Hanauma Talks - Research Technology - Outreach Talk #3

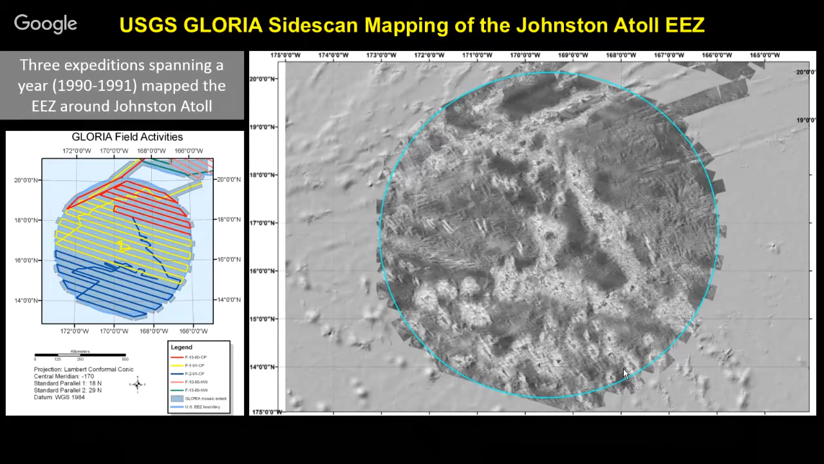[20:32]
maps on land only underwater um this is just a map of the the kind of the uh glorious side scan so it tells us textural information but it's fairly low resolution so um we have better data these days so i'll talk about that um soon so the
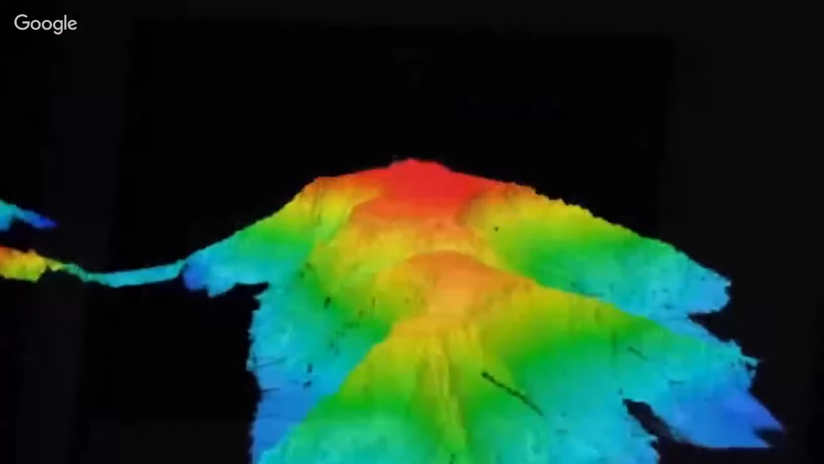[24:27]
those sea-mounted craters we will combine this newly discovered data with existing maps to help scientists know where to focus on for future discoveries with the help of the course multi-beam the vast ocean floor is becoming more accessible and we're finding exciting new features to explore further
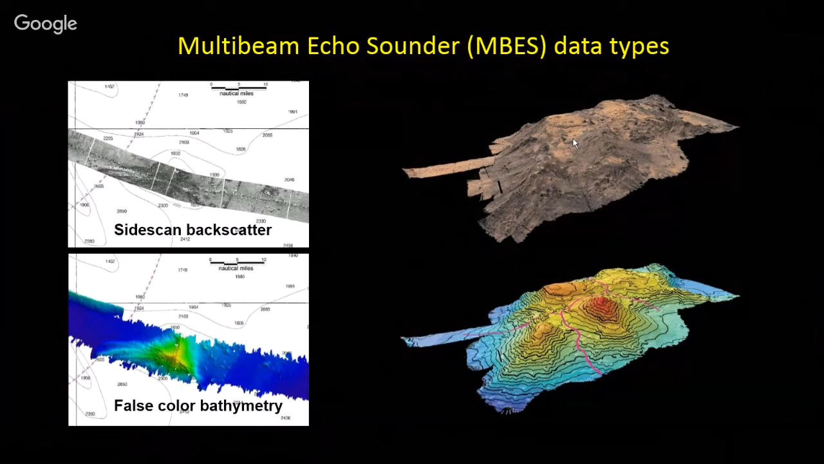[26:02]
so this um backscatter gives us kind of a textural cycle kind of like a um aerial photograph only we use sonar sound waves instead of light waves um and um so the cruise that we did we went to started flew over to guam actually it was a
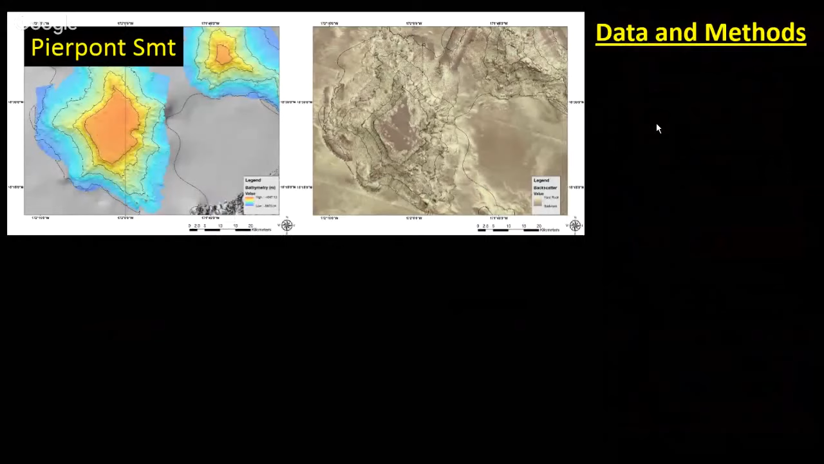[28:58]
go about this as far as the technology we take the bathymetry which the seafloor topography
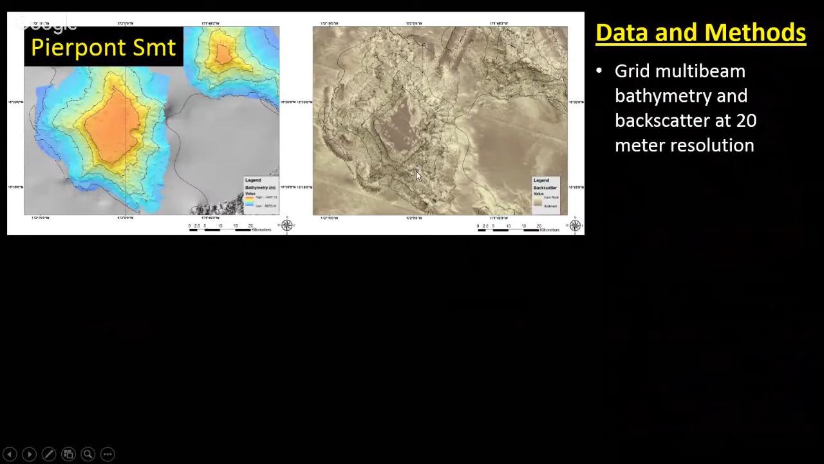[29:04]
we also look at the backscatter data which is the reflectivity of the seafloor we put all these data together combine all the different swaths that overlap and then we construct the models we use a software called arcgis it's a geographical information system and you're able to kind of layer all these data sets on top of each other and then using um whatever tech you know whatever data you can do your own impressions your own knowledge dive
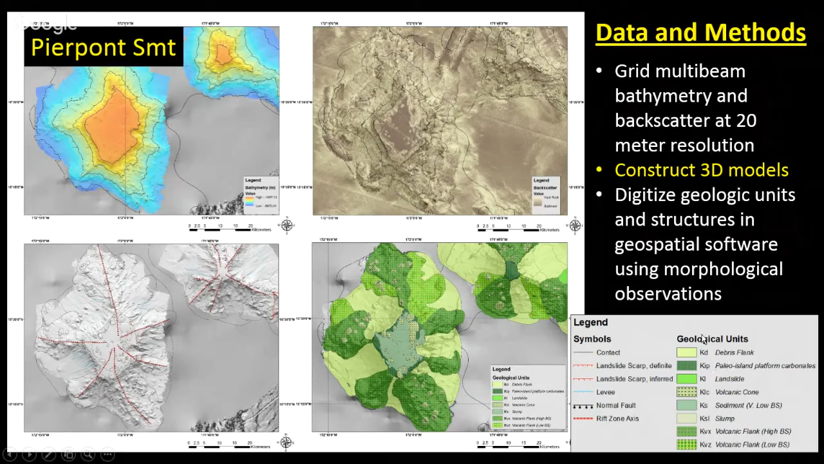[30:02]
these colored all these little polygons or these colored outlined areas are the geological um units so um and we came up with about eight different units and these represent volcanic volcanic cones volcanic flank uh debris flank which is a material that falls off um plat maybe uh summit lavas or uh carbonates like fossil reefs and what else we have various landslide types slumps and um debris avalanche landslides
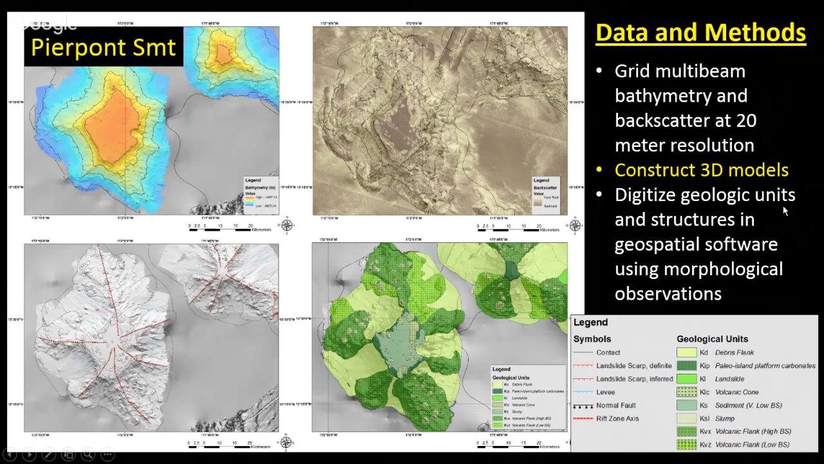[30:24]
and then on the on the left we have the structural features landslides scarps levees faults rift zone axes
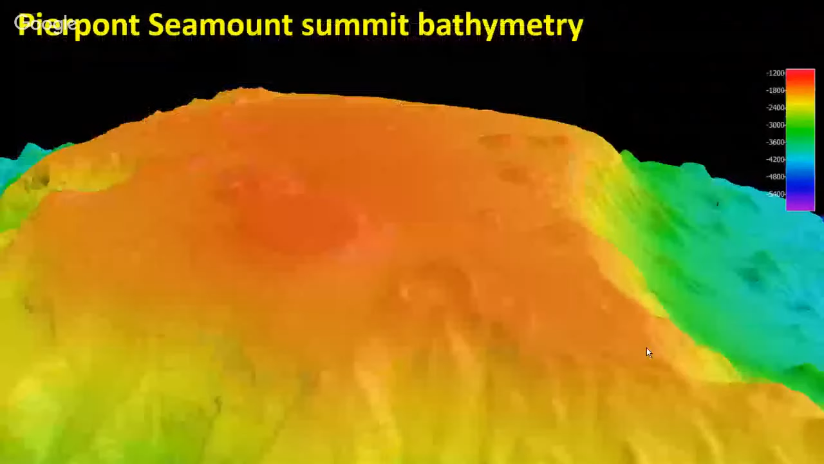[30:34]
um and then just some kind of a more easier to look at examples this is one of the seamounts the summit of it um this is uh commonly these uh edge is kind of an important thing these can be um result of sea level changes um or they can just be part of a volcanic edge
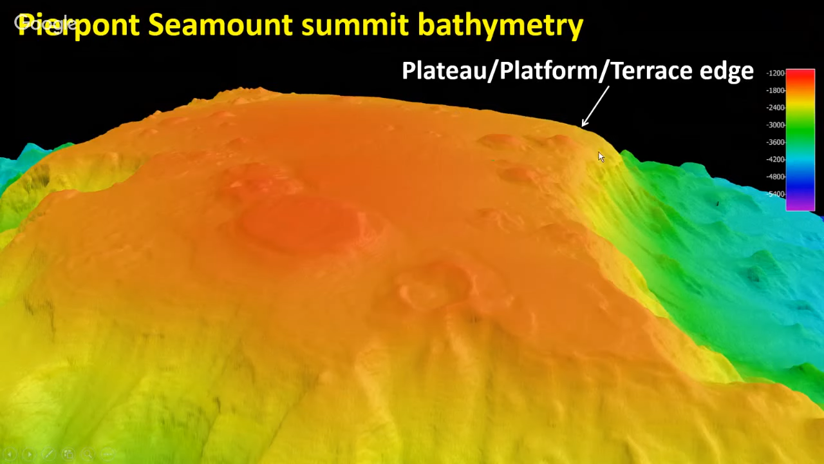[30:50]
um and where the thing levels off um and then volcanic cones of various types these have kind of this one has uh depression in the middle and these are these other pancake cones
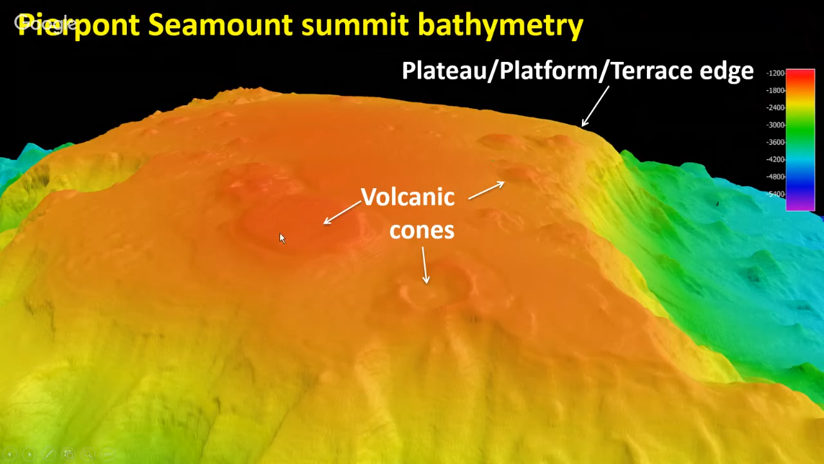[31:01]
they call them or flat top volcanic cones that erupt on the flat top summit so those are the kind of things we map we also use a slope map so we can convert the bathymetry data into a slope representation that tells us um how what the what the angles are of it so the the purples or the blues are the lower
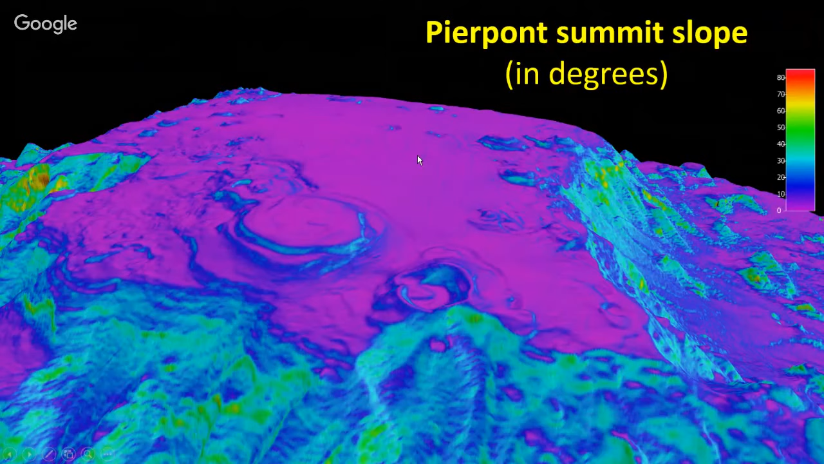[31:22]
slope areas and the redder yellow orange areas are higher slope um higher slope steeper and that can help in our interpretations uh too and then
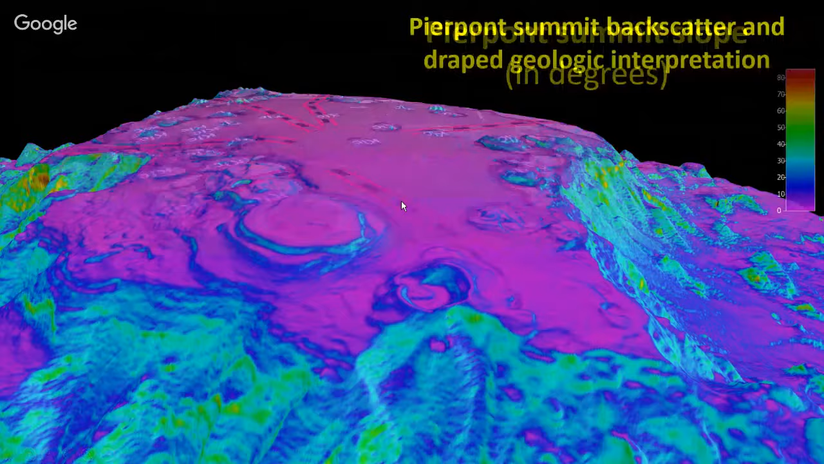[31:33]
we can layer this stuff on top of each other we use these different um we use these different uh outlines these polygons these are the geological